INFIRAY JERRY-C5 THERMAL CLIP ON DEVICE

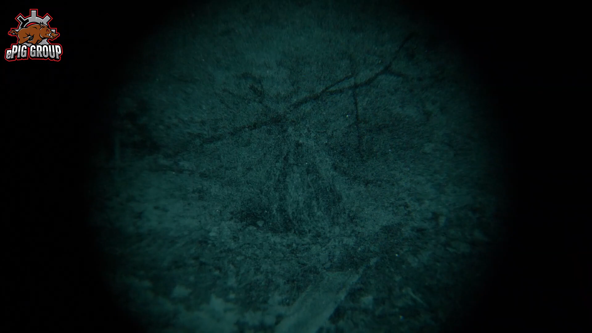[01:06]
Wenn kein Restlicht vorhanden ist, schalte ich den IR-Strahler zu und schon habe ich wieder ein sogenanntes Restlicht
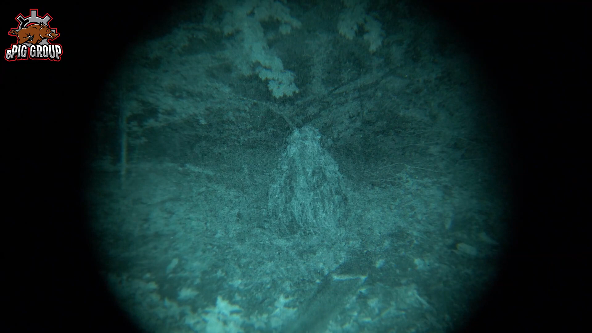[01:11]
durch den IR-Strahler und kann damit auch in kompletter Dunkelheit sehen. Jetzt habe ich aber vielleicht jemand, der auch bei Tag nicht zu sehen ist, weil er gut getarnt ist. Schaut euch unsere Phantom Leaf-Videos an.
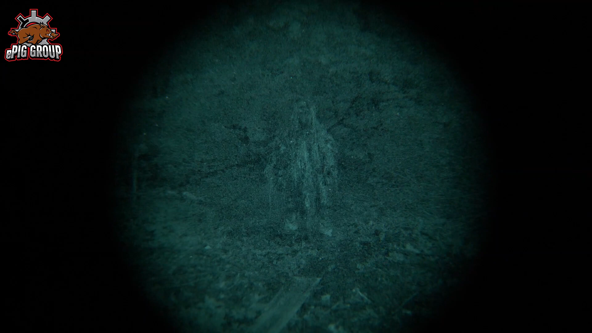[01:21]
Da haben wir auch super Aufnahmen mit dem Nachtsichtgerät oder Restlichtverstärker. Wenn es bei Tag funktioniert, funktioniert es auch da. Wenn sowas hier ins Spiel kommt, hilft auch euch leider die beste Tarnung nichts.
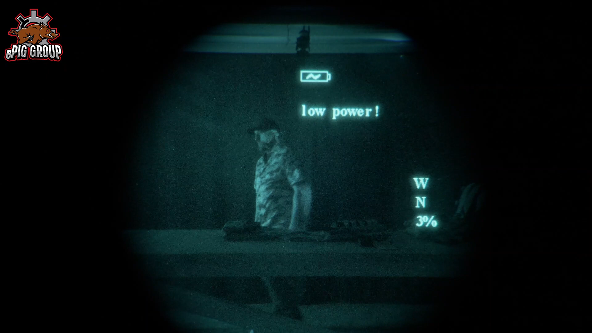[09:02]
über einen Druckknopf über die Modis zu springen, der hier oben drauf ist. Der erste Modus, in dem das Gerät aktiv ist, ist White Hot. Das kennt man vom normalen Wärmebildgerät.
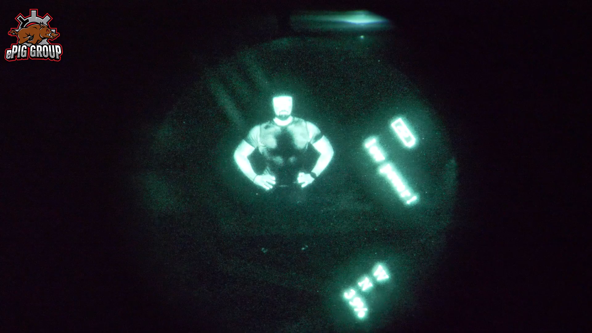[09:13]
Hier wird ein kompletter Körper dargestellt, wo die unterschiedlichen Körperregionen in unterschiedlichen Wärmekraden dargestellt werden. Also ihr seht hier die warmen Stellen, weiß, heiß, white, hot und die etwas kälteren Stellen sind hier eher dunkel in Grau- und Schwarztönen. Die Besonderheit ist jetzt aber hier beim normalen Wärmebildgerät, habt ihr das komplette Bild natürlich so eingefärbt. Hier habt ihr jetzt nur den Körper der Person oder des Tieres oder was auch immer, da die Temperatur hat,